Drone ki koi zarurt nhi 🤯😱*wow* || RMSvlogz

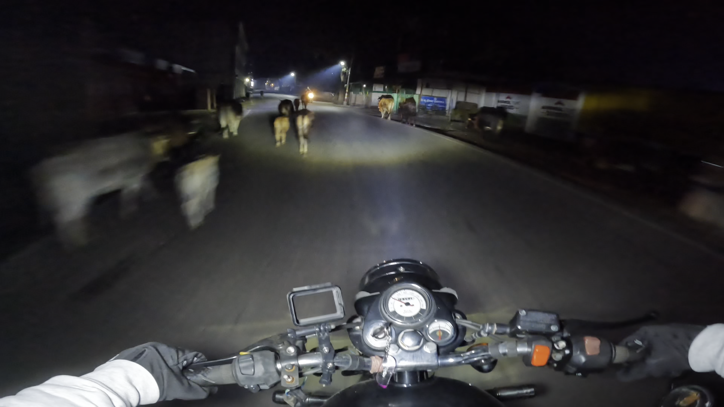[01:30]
बस ठोकना मत हमें। हाँ, तो क्या कह रहा था, तो जो ये आप देख सकते हैं यहाँ पे हमारा शीशा लगा हुआ था मिरर, तो वो निकल चुका है।